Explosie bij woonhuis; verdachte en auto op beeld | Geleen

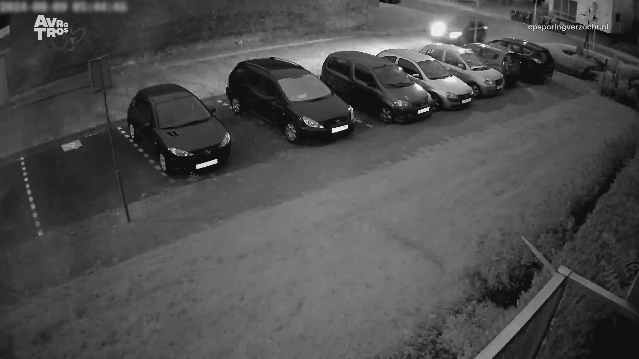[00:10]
In de vroege ochtend van vrijdag 9 augustus komt er in de buurt Geleen-Noord een auto vanaf de Geenstraat aangereden. Er wordt geparkeerd op een invalide plek, net voor een wooncomplex aan de Priorij. Het is tien voor zes in de ochtend.
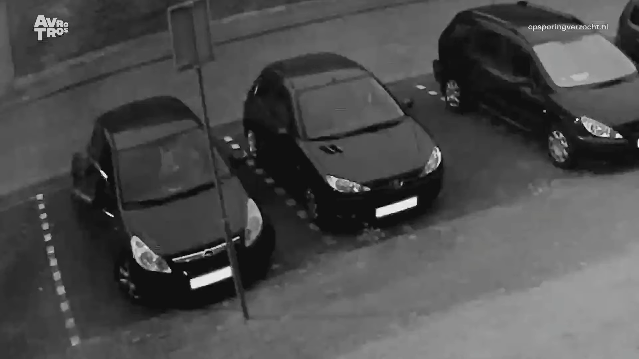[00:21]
Naast de bestuurder, misschien wel een opdrachtgever, zat deze man. Hij gaat zo een explosief laten ontploffen, mogelijk een vuurwerkbom. De politie wil met spoed te weten komen wie het zijn. Hopelijk zag deze fietser ze beter. Meld u zich als u deze getuige bent of herkent.
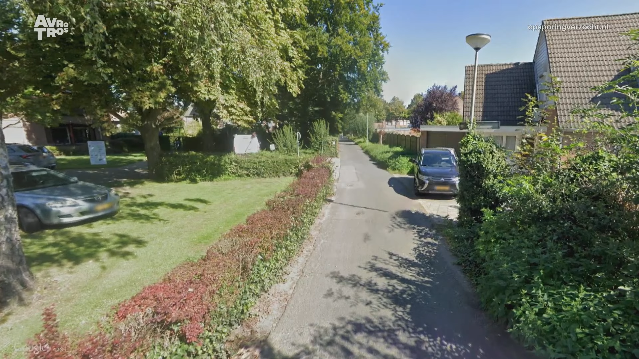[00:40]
De uitgestapte man rent via dit paadje aan de Priorij richting de ketelslagersdreef. Nadat hij een tijdje gewacht heeft of de kust veilig is, loopt hij hier uiteindelijk vanaf dat pad richting een huis daar.
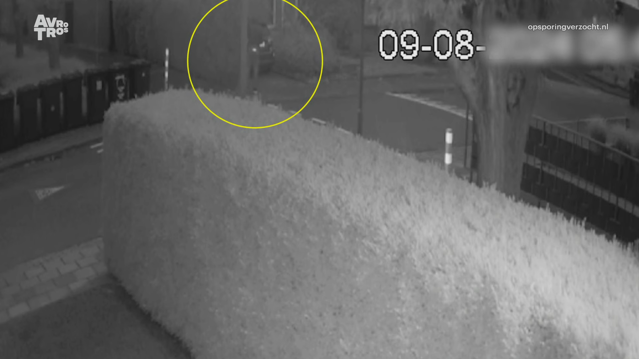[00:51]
Daar zijn gelukkig de bewoners niet thuis als hij razendsnel zorgt voor een enorme explosie zometeen bij hun voordeur. Waardoor iedereen in de straat rechtop in bed zit.